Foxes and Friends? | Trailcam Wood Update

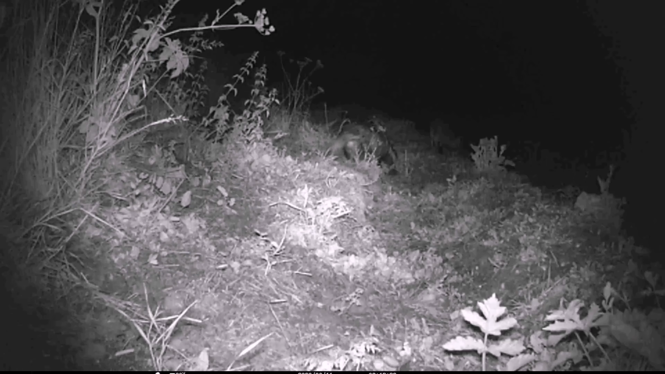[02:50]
fox decides to back off and mr badger uh-oh decides to give chase see him off or so he thinks just watch carefully now as the badger turns his back mr fox decides to
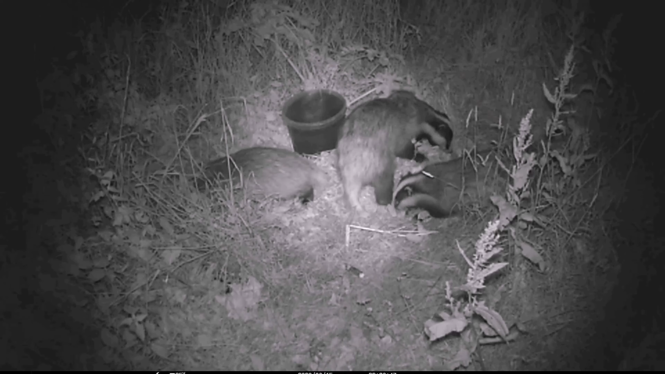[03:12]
yeah naughty naughty and well that's going on at the uh watering hole mum and two quickly growing cubs eat and drink
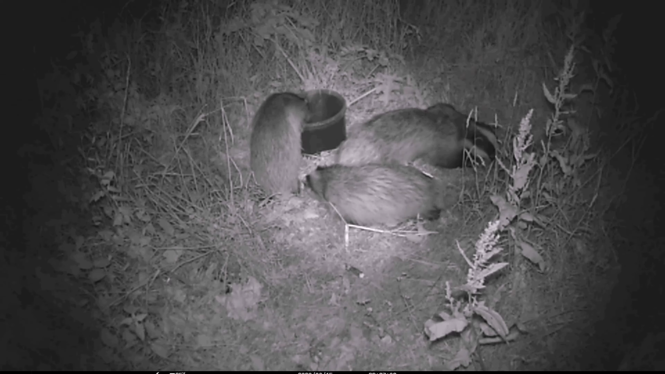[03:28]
oblivious mr dog fox undeterred is back eating from the uh the table peanuts cat biscuits pork sausage slices sultanas hey up what's going on what's going on i hear something approaching is this that pesky badger again
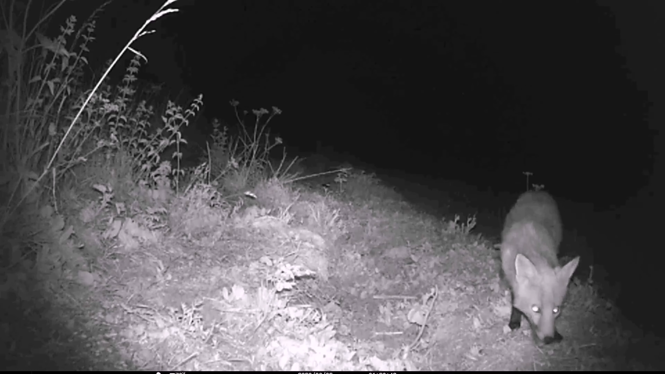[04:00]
no it's the missus so we have uh dog fox and vixen together eating in peace with no um pesky badgers anywhere near
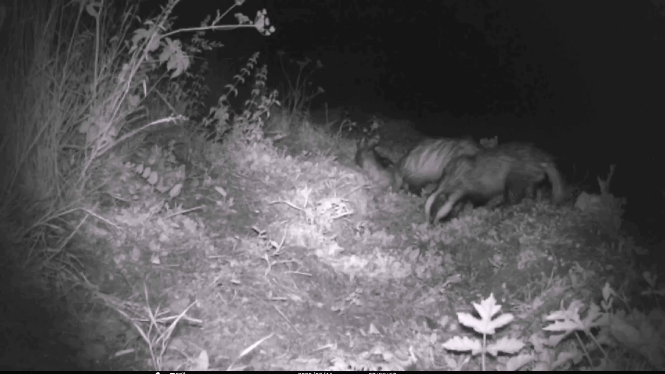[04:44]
but here they are playtime mum and dad and uh one of the cubs look at me mum and dad mr and mrs fox back now the coast is clear
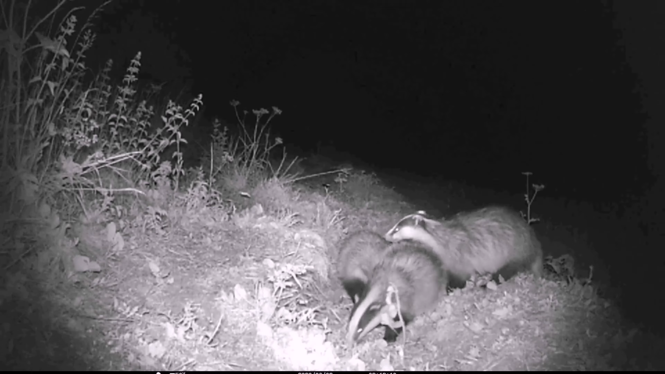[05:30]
whoever she is they are uh sure to not be very far away she's scent marking them there just have a dig oh tasty peanut and then two cubs and mr fox there in the background so when
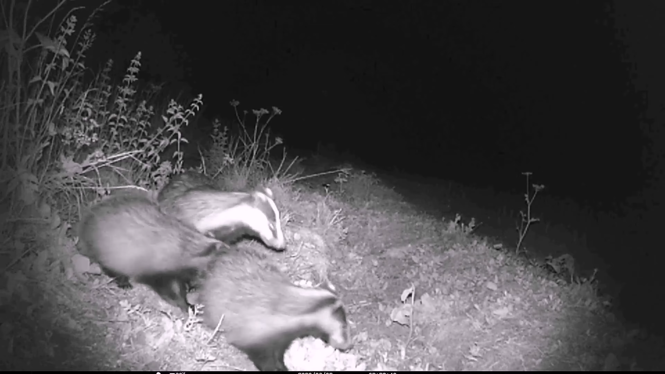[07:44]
quiet and morning is broken and we have mr dog fox and the dominant boar back in the wood area before they uh try and laugh and get some sleep